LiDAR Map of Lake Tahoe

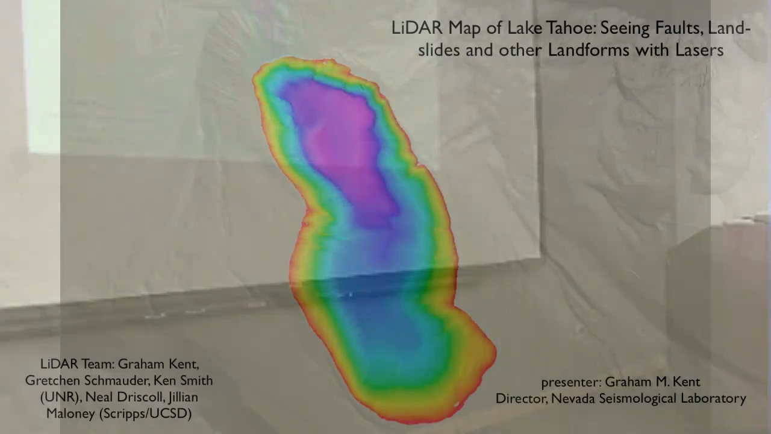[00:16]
I drove over the top. I'm like, oh, another year like this. Great. So anyway, this is going to be a little bit of a travelogue style talk of playing with the LiDAR data set this summer. And we're looking at really a narrow slice of what can be done with LiDAR. So we're looking more at the fault application. And there are people that are going to be looking at runoff and canopy density, and we're not going to talk about that. We're talking about faults.
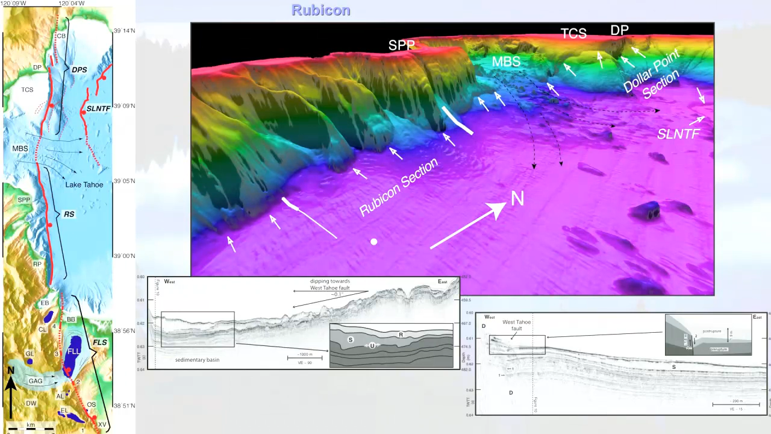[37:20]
Is that if you have a couple of those steps, it might allow the ruptures to transfer from the West Tahoe onto the state line. I think it's probably unlikely, but having found that other fault splay out there, it gives us a little more opportunity to think about those scenarios.
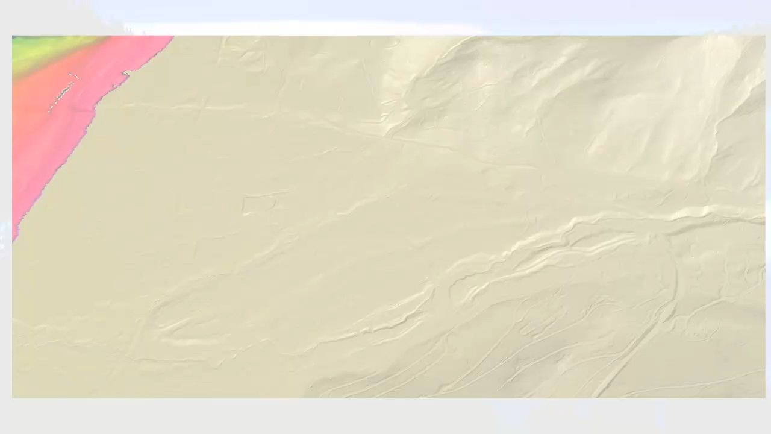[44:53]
And so the deepest part of the lake is where you still are cutting in some of the down dropping from the Dog Point section of the West Tahoe Fault and some of the State Line Fault, and so it's accumulating two faults worth of drop down, and that's why the deepest part is there. everyone know about Incline Lake? Yeah. All right, so there's, you know, just to remind me that, you know, people are fighting over this and whatever.
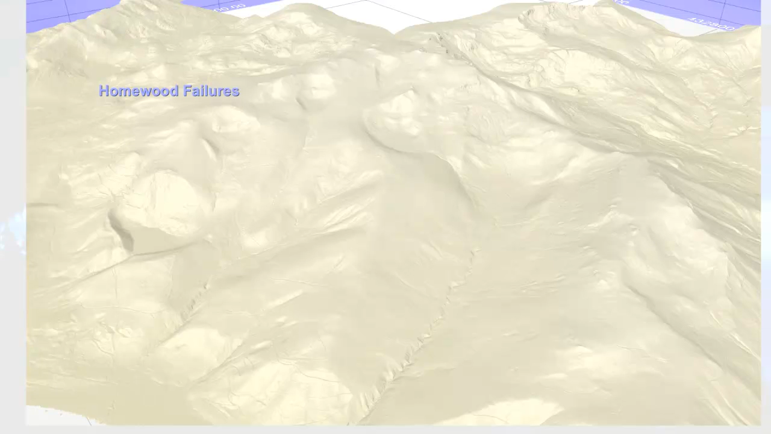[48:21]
Landslides. Some of them are beautifully expressed in this data. Even if you don't care about landslides, they just look beautiful and they kind of add to the double diamond. Almost like fingerprints pushed down there. Yeah. If we head a little bit south towards Rubicon, if I can push the buttons right. This is something that I've been trying to, like, been looking at for a while. So the Emerald Bay is kind of cutting out this way. Here's the big steep Rubicon drop off. And the question is, obviously, most of the fault movement's coming down here. Anything bleeding out into this area, and you do get some hints of these scarps here.
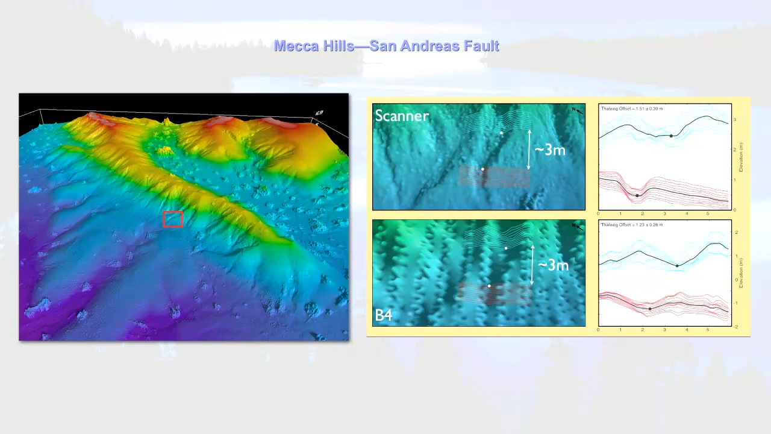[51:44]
If anyone shoots a data set and you want to buy property and they call it B4, it's never a good sign. But again, it highlights, as great as the airborne LiDAR looks, terrestrial would be better. And so, in the end, you take a leap of faith.